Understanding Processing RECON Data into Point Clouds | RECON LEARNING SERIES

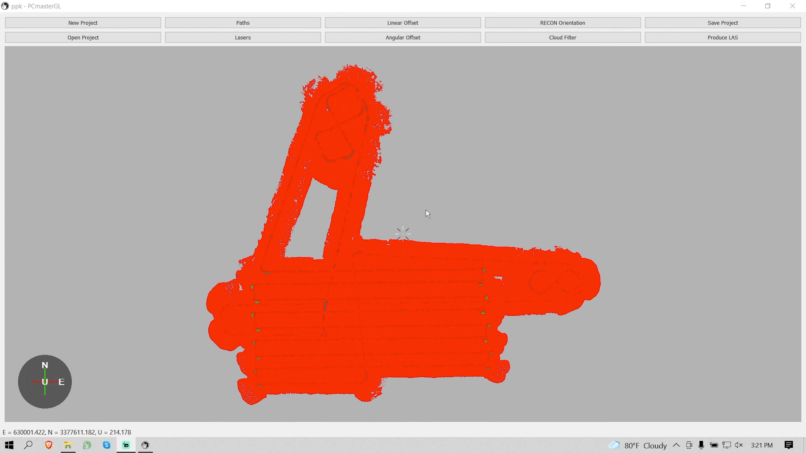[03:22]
This data can be exported like this in its raw form or we can dive in and refine the data by selecting each flight line and only processing the lidar data from the trajectory section. We're going to show you quickly how to slice up the trajectory to get best results for your final point cloud. First we have to remove the default path. By deleting this path we can select our best flight lines for our final data.
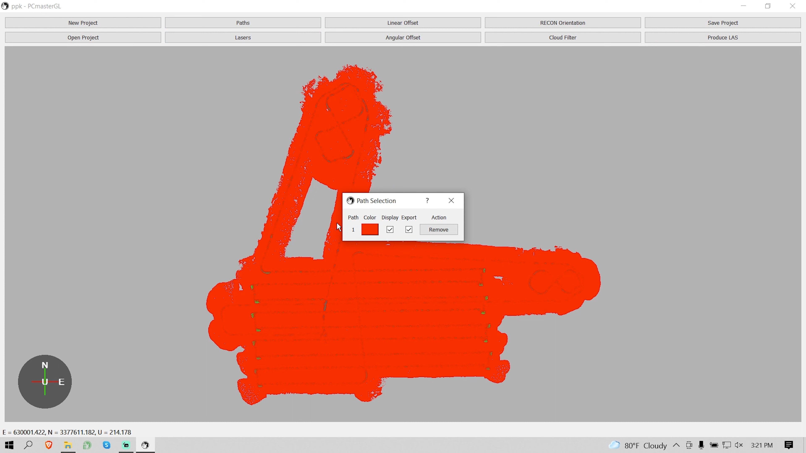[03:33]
Click on pass in the UI and then remove the default path. Moving around the visualizer is easy but has a slight learning curve.
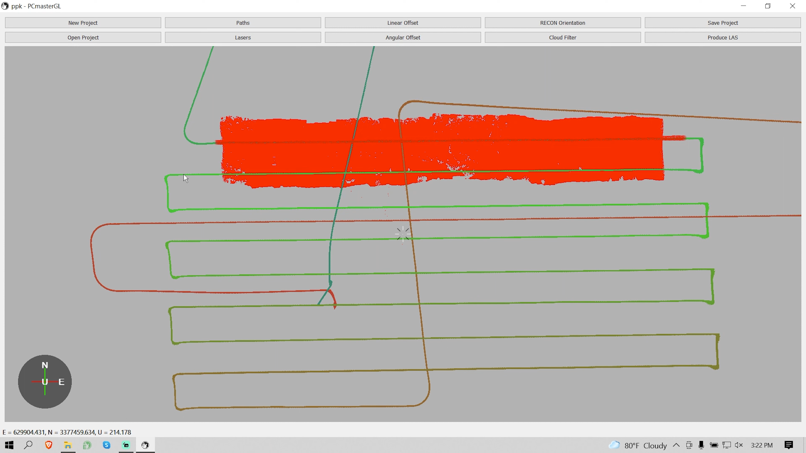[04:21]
It's good practice to wait for the points to load before continuing on to select another path.
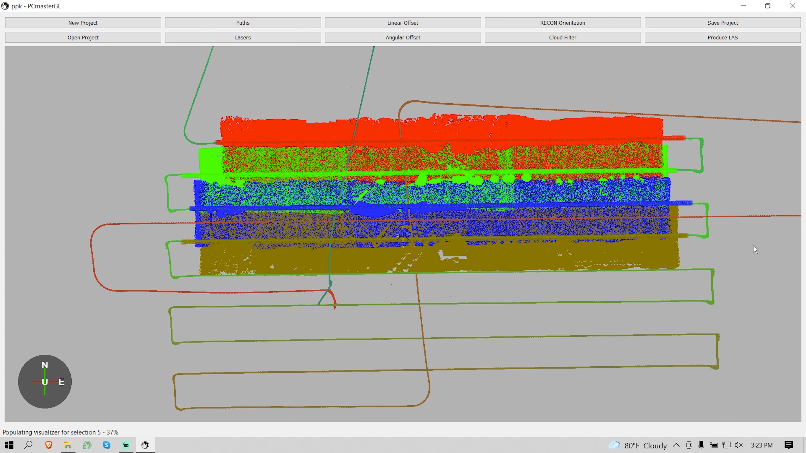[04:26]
Let's select all the flight lines from our mapping grid. After we have finalized our past selections we can now produce our uncolored point cloud file by selecting produce LAS from the GUI. This is an important step. PC Painter will require a non-colorized point cloud to build the colorized version.
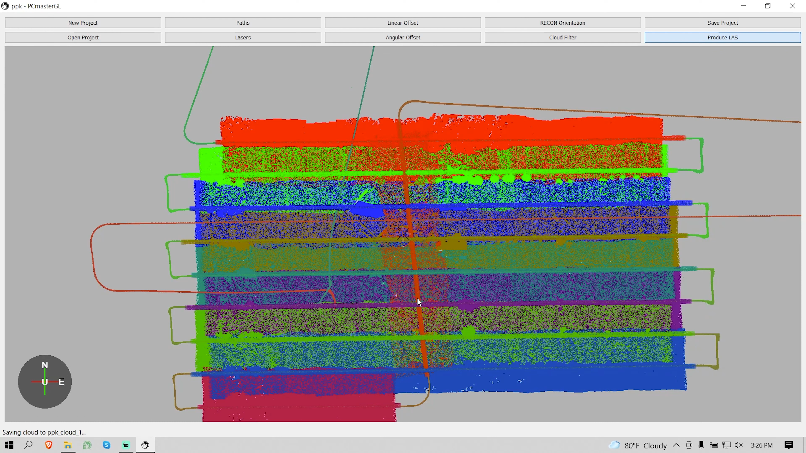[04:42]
It's also important to leave the name as default so that PC Painter can easily detect and use this file. That's pretty much it for our workflow.
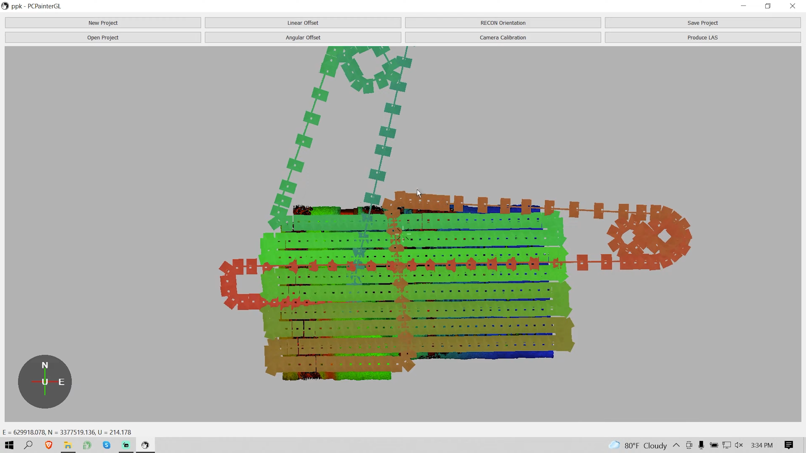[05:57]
Once the visualizer populates you can quality check your photos individually by right clicking any photo and selecting switch to the camera here.
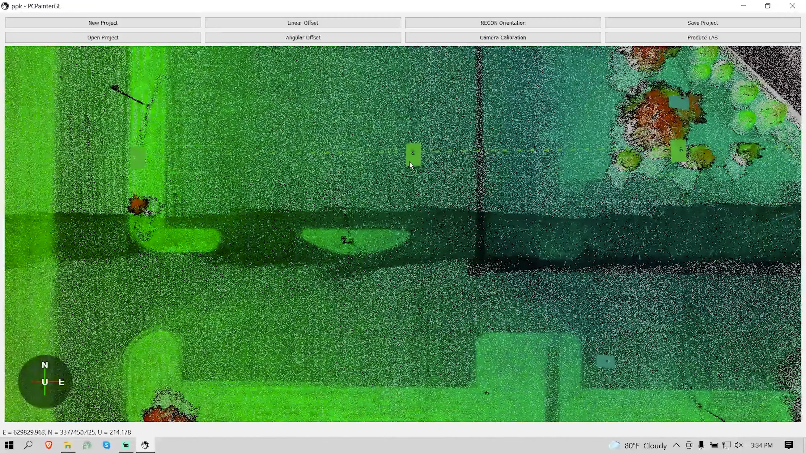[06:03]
This will show the projection against the point cloud data from just that single photo.
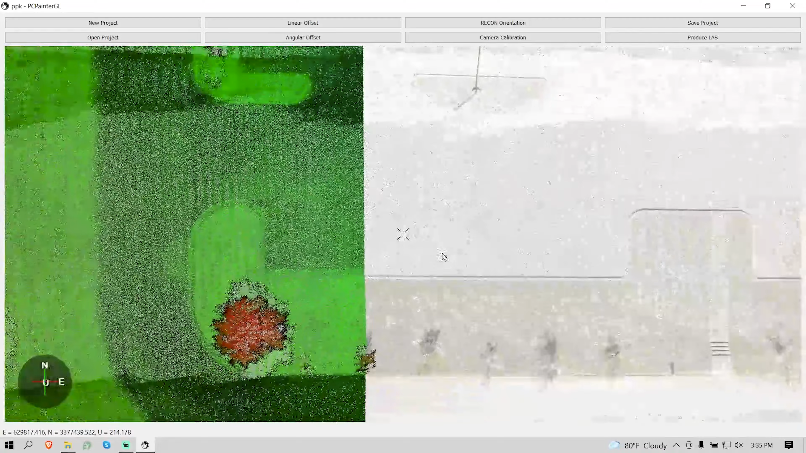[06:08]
It's a great way to check the alignment of the camera. Once we quality check our data we're ready to export this colorized point cloud. Just like in PC Master we select produce LAS from the UI.
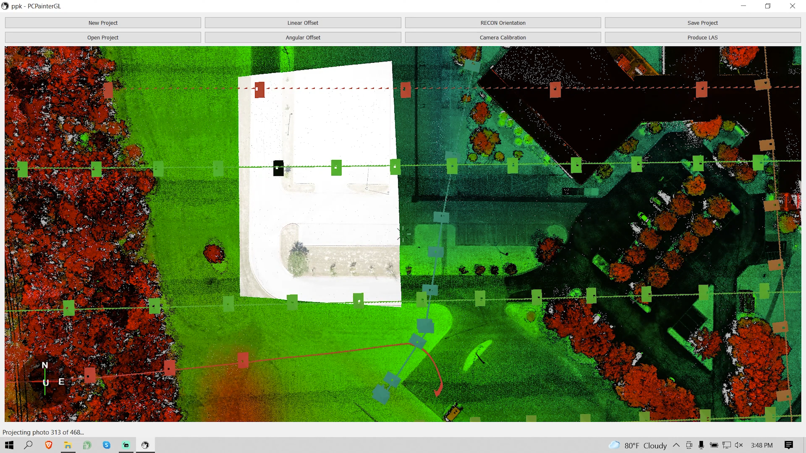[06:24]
This should dump a colorized point cloud into the same clouds folder that our uncolorized point cloud was placed earlier.